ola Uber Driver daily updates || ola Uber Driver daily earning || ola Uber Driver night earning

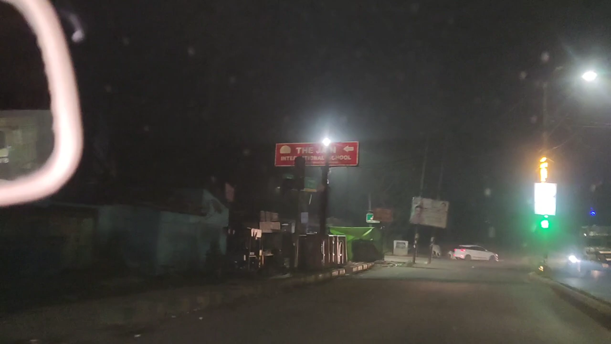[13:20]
अब यहीं से मुड़ेंगे, यह सामने चिडिया गर चव रहा है,